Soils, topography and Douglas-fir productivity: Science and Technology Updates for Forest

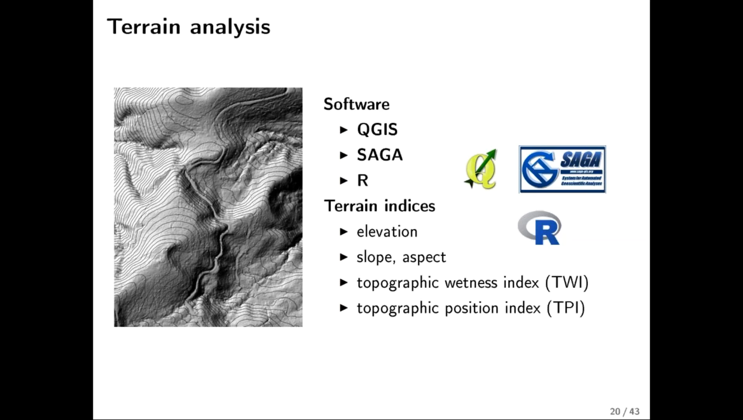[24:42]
And you can do all these things that I'm talking about using ArcGIS, but I didn't go down that road. And anyways, the principles apply. You can find these types of tools in ArcGIS geoprocessing toolbox, but that's not what I did. And I'll talk a little bit about each of these terrain indices. So elevation, slope, and aspect are fairly self-explanatory.